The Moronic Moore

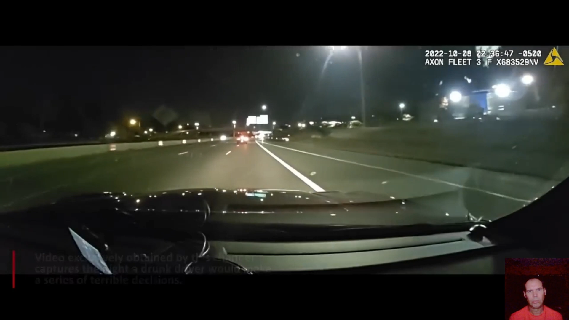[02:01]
This is only the third time a Minnesota State Trooper body cam has been made public. October 8th, 2022. A routine patrol would quickly escalate after spotting an erratic driver on the highway. 73, 80. So it's been a steel truck. White light to the rear. And weeding.
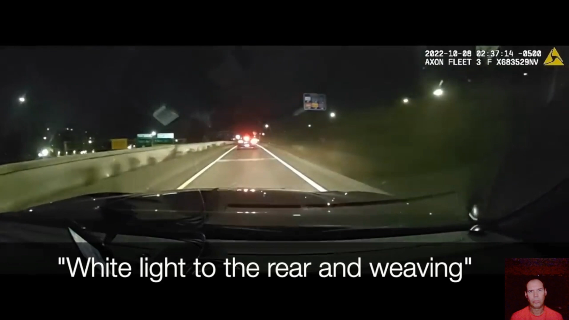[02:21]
The driver of the car continued to weave between lanes while troopers observed. A stop was necessary. Troopers had no idea they were pulling over Robert Battle, who already had three felony DWI convictions before tonight. You done messed up! And Robert was about to make the situation much worse. I was heading southwest on Orange Street. And we're standing for 2-0. I've seen him, as well. Over seat.
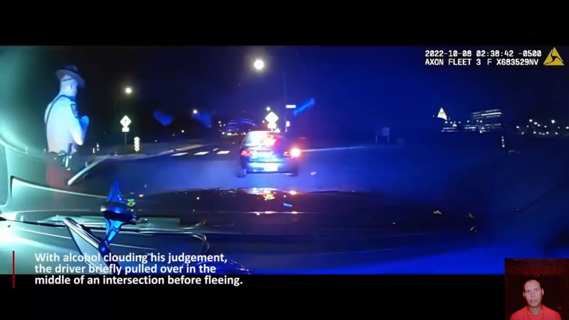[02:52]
The driver quickly pulled over in the middle of an intersection before fleeing.
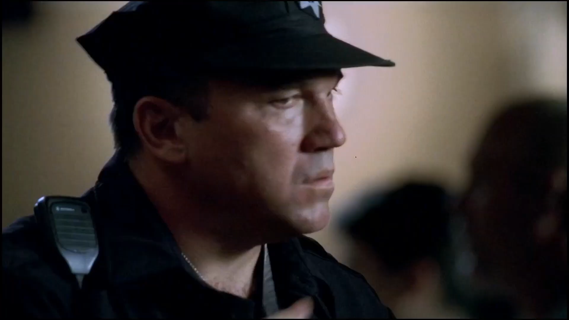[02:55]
We got a runner!
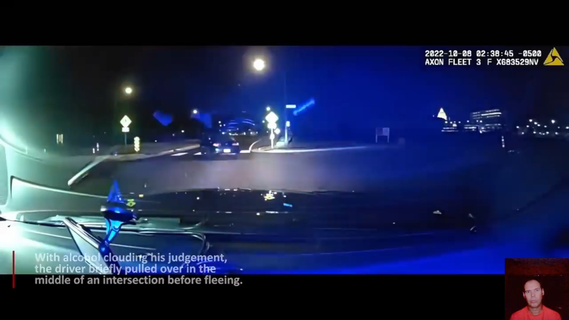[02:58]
Recognizing an excessive threat to the public, troopers quickly called off the chase when the drunk driver blew through a red light.